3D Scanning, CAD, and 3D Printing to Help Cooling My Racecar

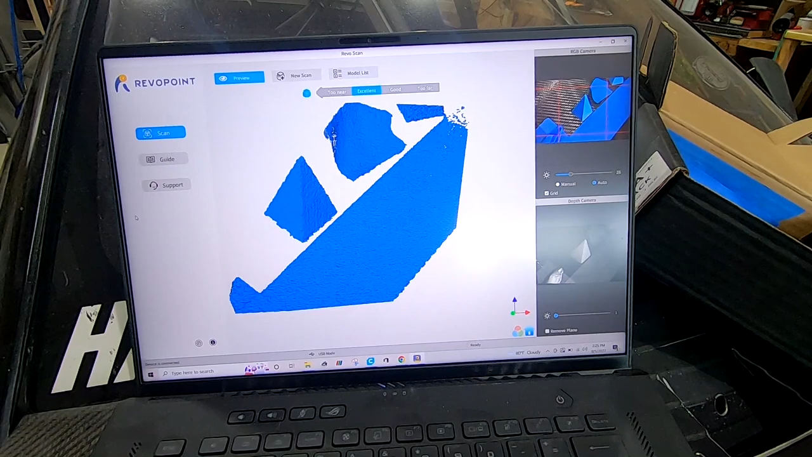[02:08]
in the top right you can kind of see the actual picture picture and you can see how it kind of picks up the you
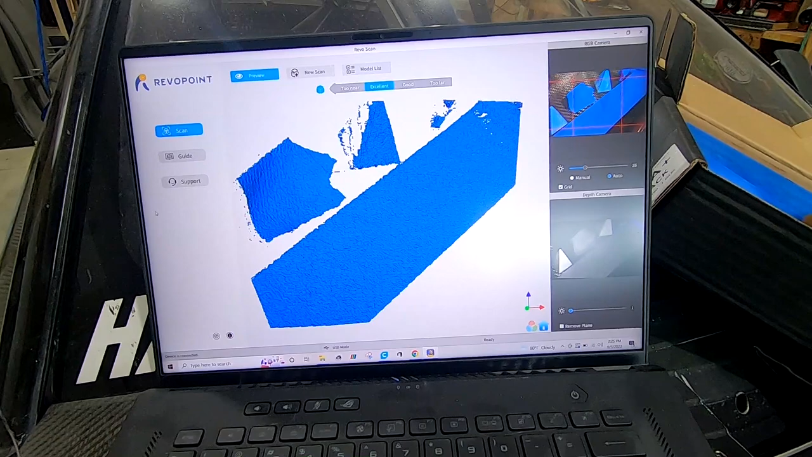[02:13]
know pieces of tape and the little 3d printed pyramids here's the tape roll so that one's
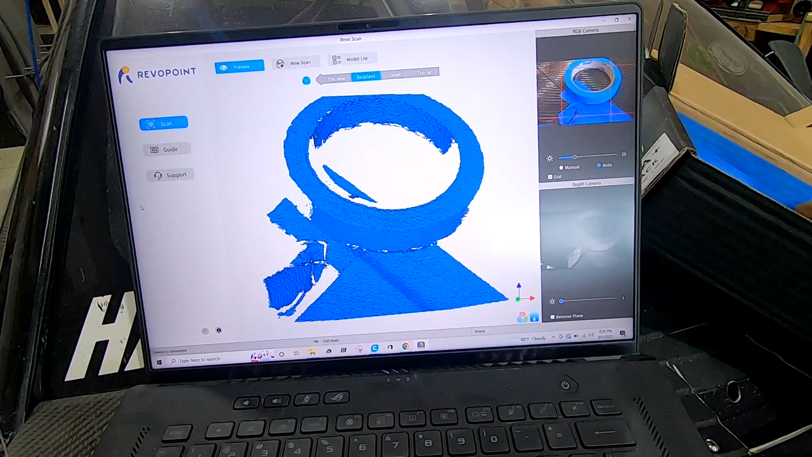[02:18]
kind of obvious so that's how the scanner kind of keeps track of where it's at
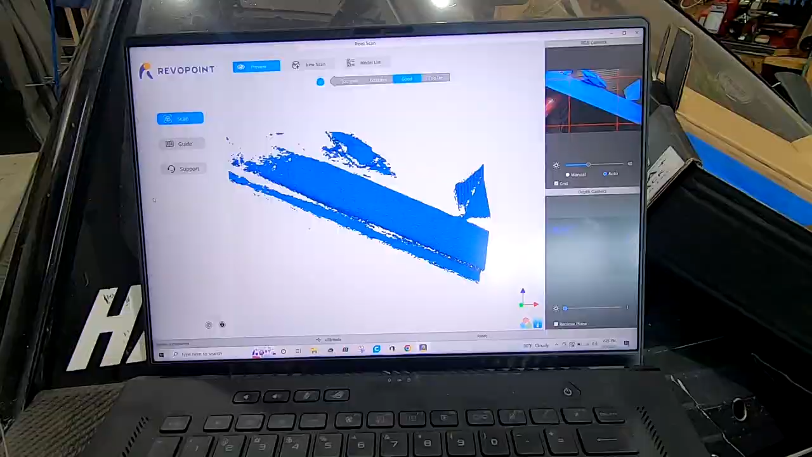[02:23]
with
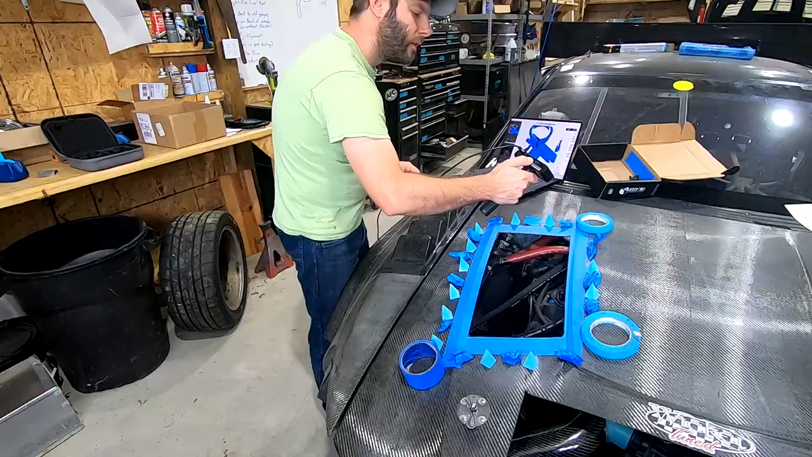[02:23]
my thumb i just hit the play button on the scanner
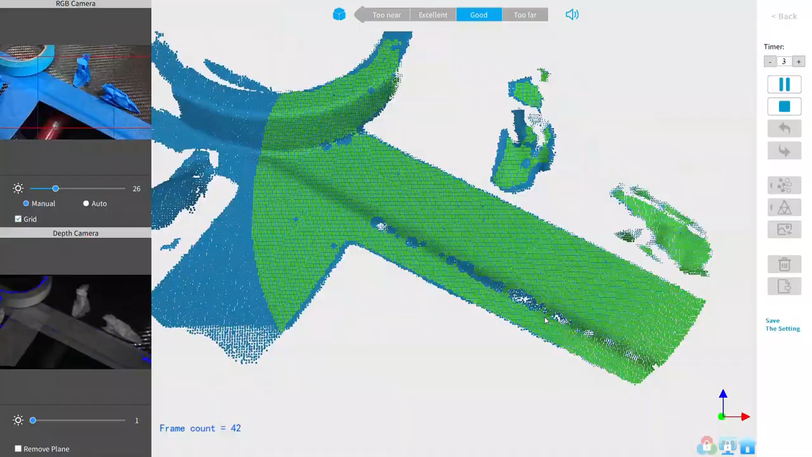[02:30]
and this is real time you know just kind of move your way along
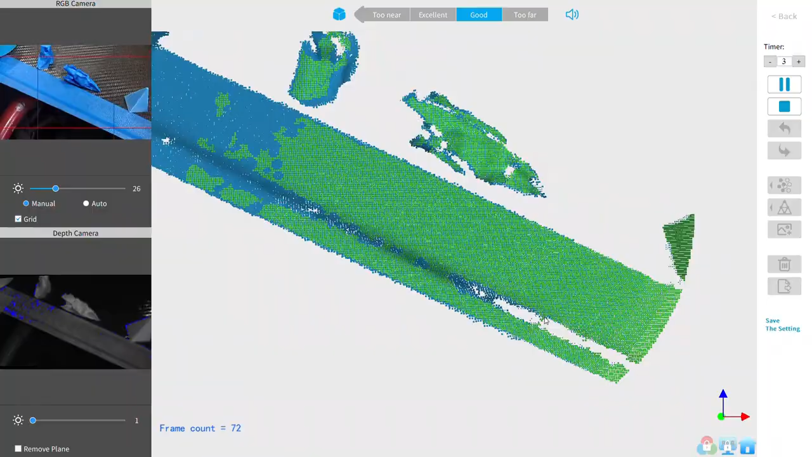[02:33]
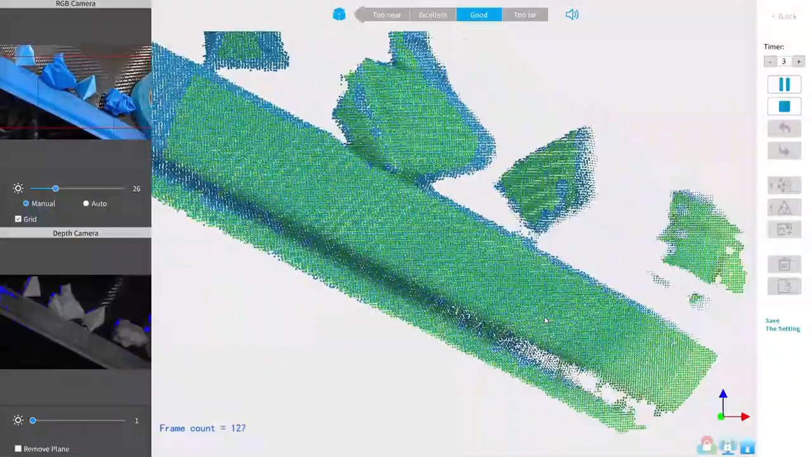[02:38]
the part and there's the corner hit the play button with my thumb again to stop it and if we zoom out
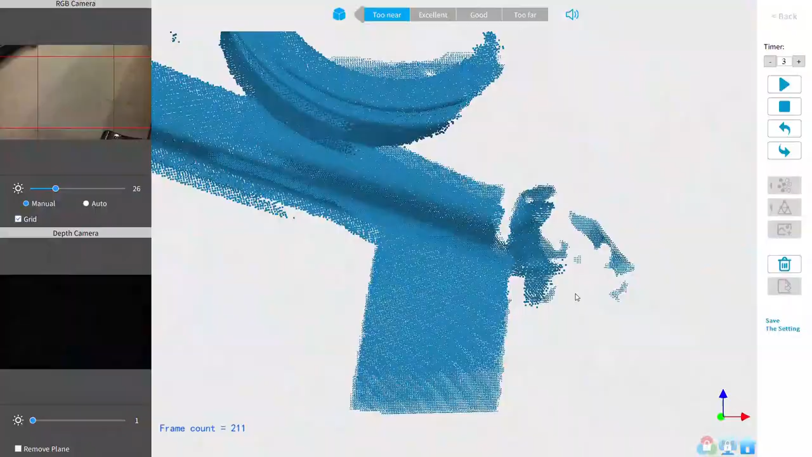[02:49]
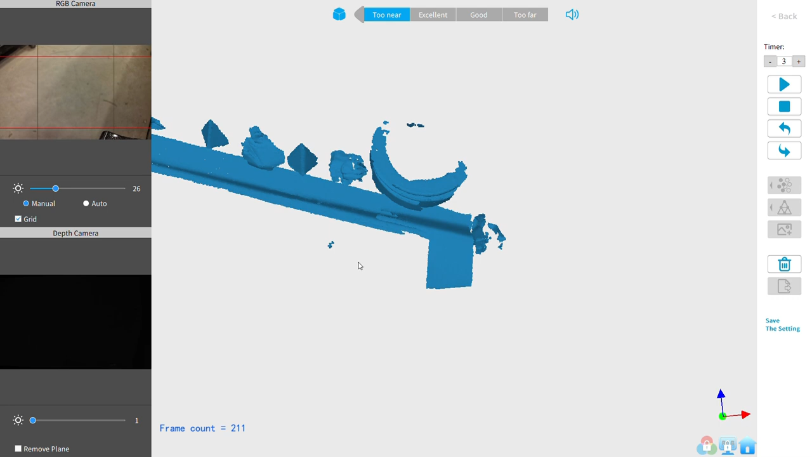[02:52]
looks like we lost a little bit at the end here so you can always just backtrack a couple scans
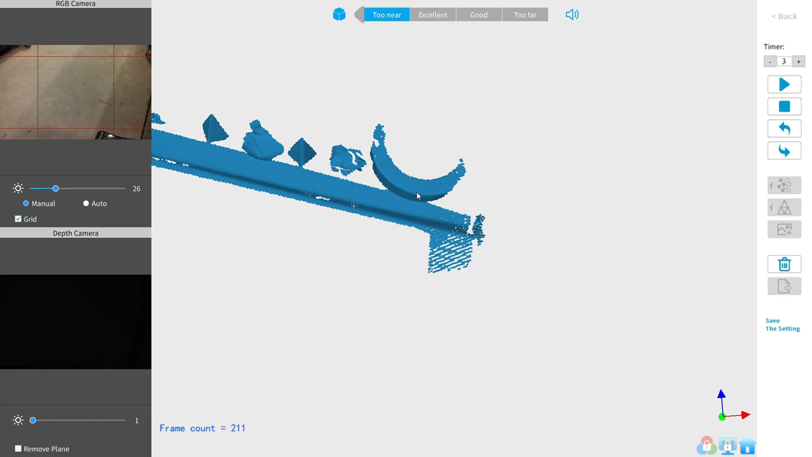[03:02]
and then what i'm going to do is try and pick up on this piece of tape and come across the front here so let's see if it does it
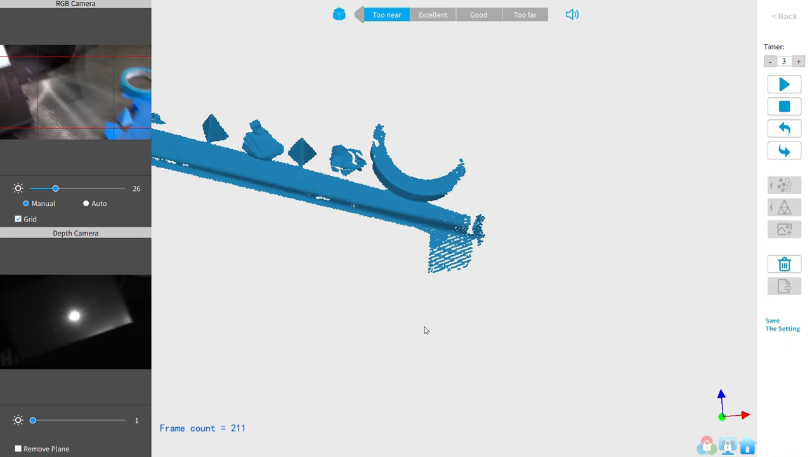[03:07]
so looking at the top left of the screen you can see the preview
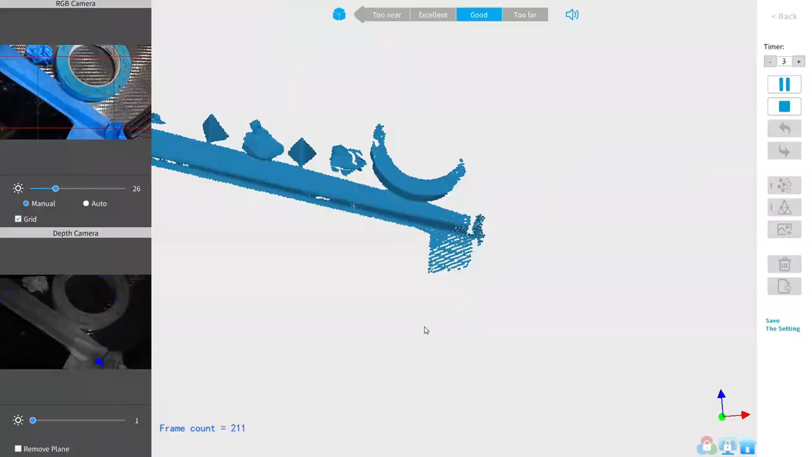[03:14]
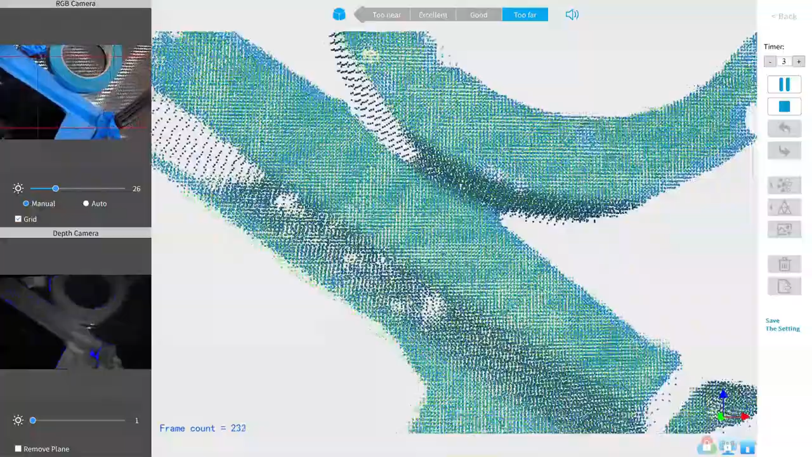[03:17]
okay it looks like it knows where we are oops yelling at me for being too far there you go
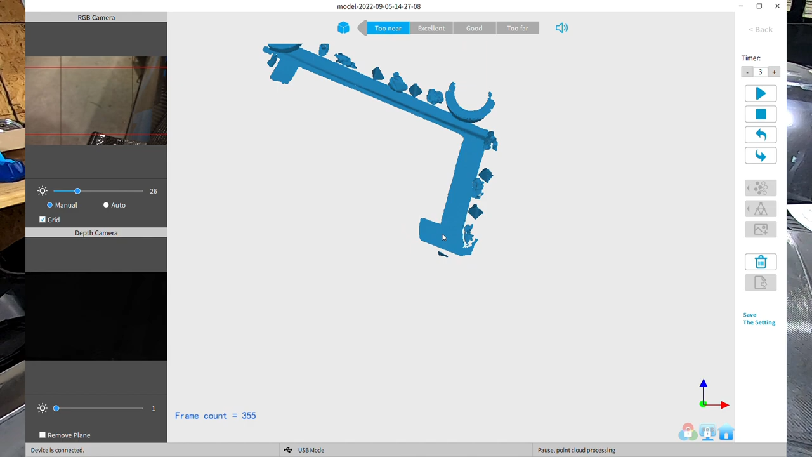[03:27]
so that quickly we have this little bit all right so that's where we're going to stop real quick but you can see how you know we got the
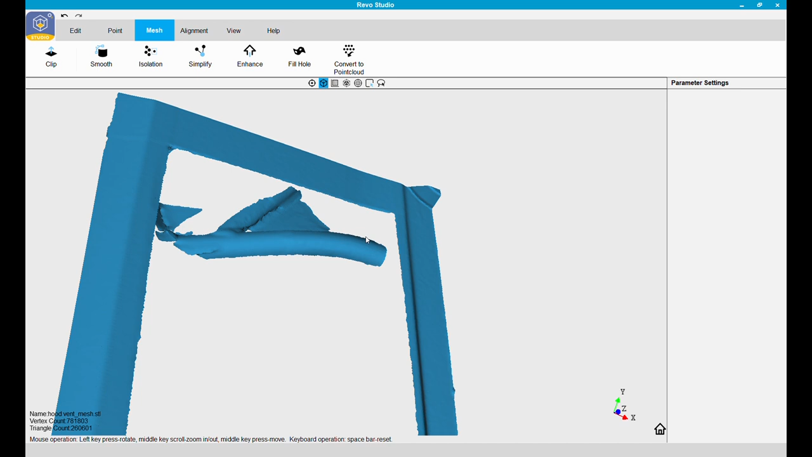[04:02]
so now this is ready to export all
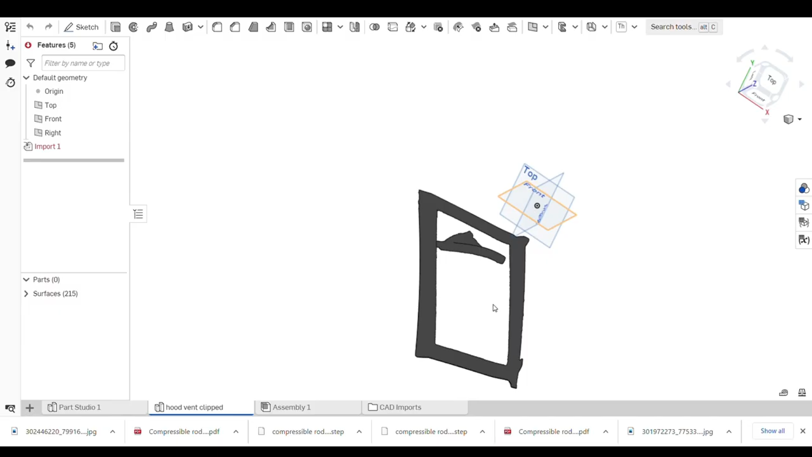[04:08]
right so here we are in on shape which is the
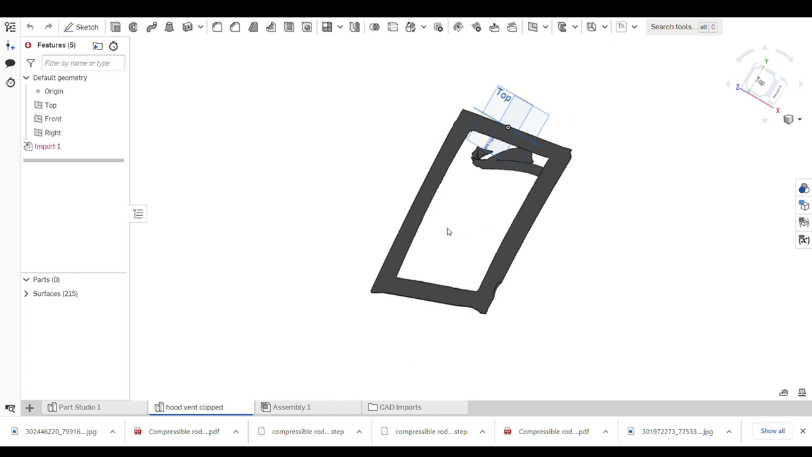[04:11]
cad software i'm just familiar with importing it it's pretty easy it looks gray right now but once you zoom in you can see all the faces
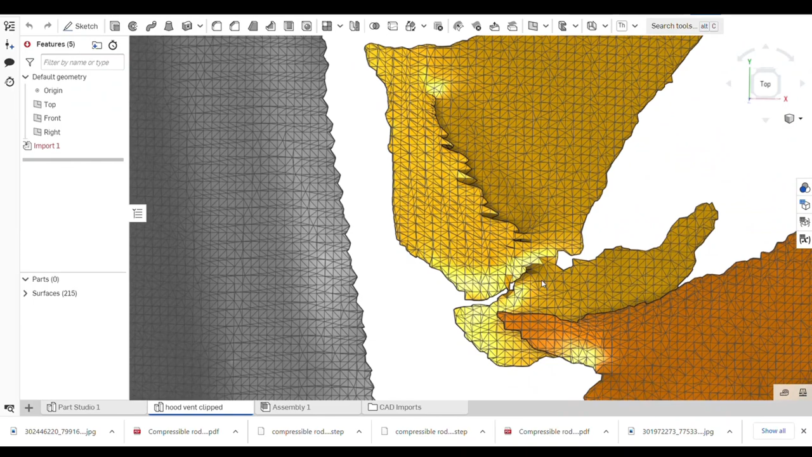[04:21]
and then there's the strut tower and the reason they're different colors is the program they're technically